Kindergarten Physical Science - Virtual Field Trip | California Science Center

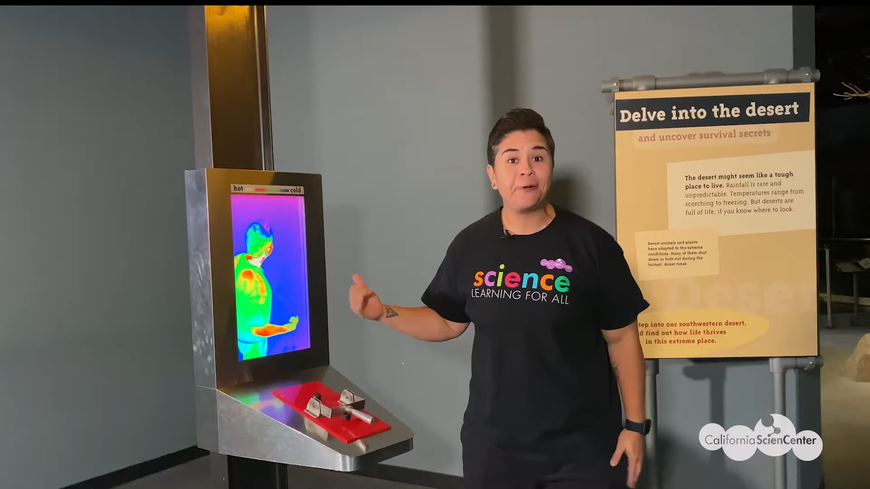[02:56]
measures temperature the white means it's hot and blue means it's cold the colors
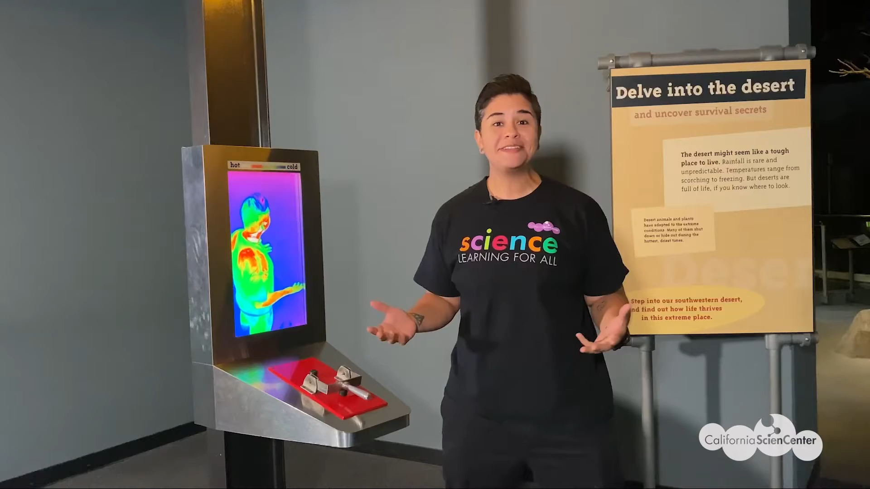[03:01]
in between help to tell us when something is warmer or cooler
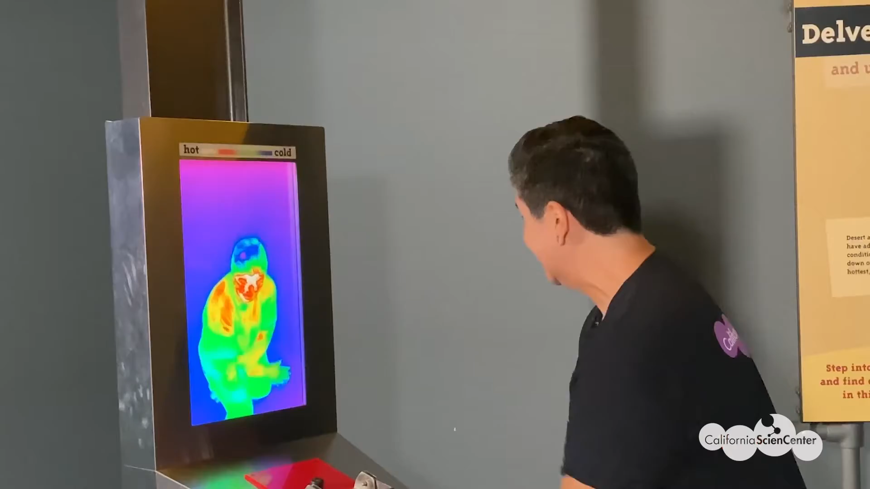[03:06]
here we have the
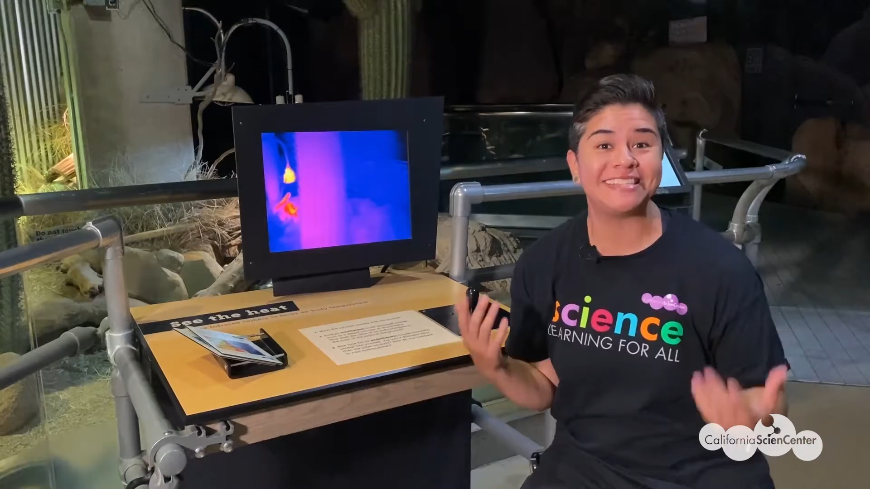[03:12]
same temperature measuring tool but this one is measuring the temperature inside the animal enclosure here
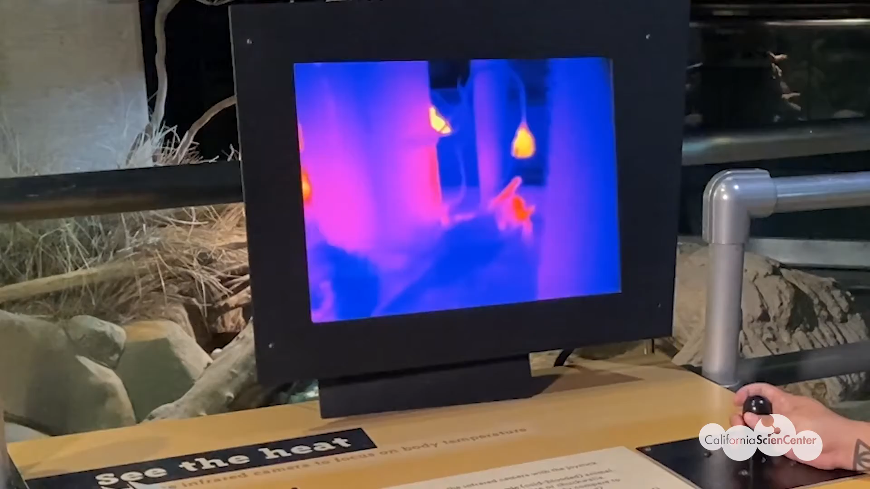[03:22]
we have another special tool that can help us measure temperature have you ever seen one of these before